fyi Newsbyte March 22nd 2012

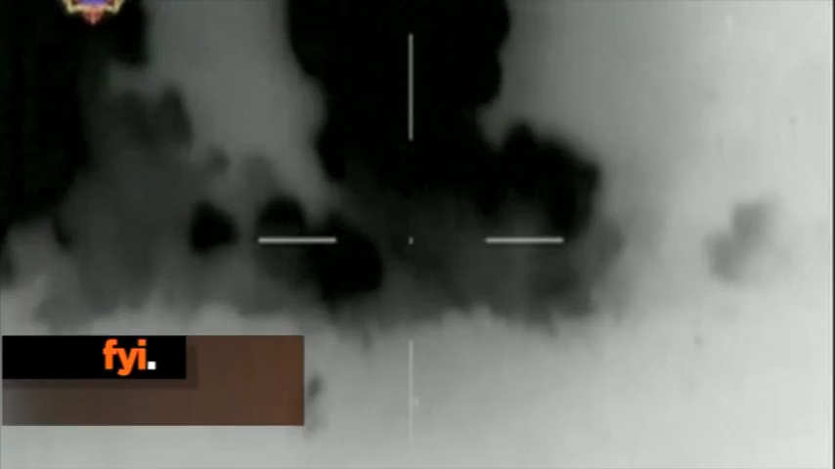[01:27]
Night vision video has been released, which shows the bombing of the alleged rebel camp in northeastern Iraq estate. Twelve alleged rebels were also captured.
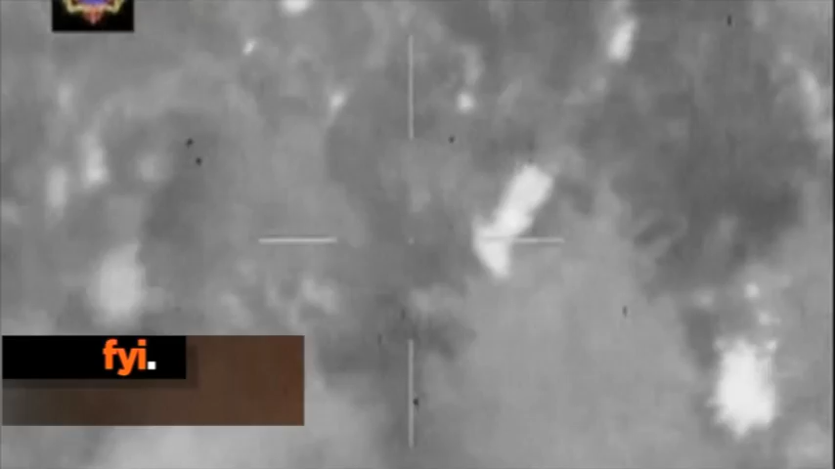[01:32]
The country's defence minister has described the strikes as the biggest blow against the revolutionary armed forces of Colombia in the past five years.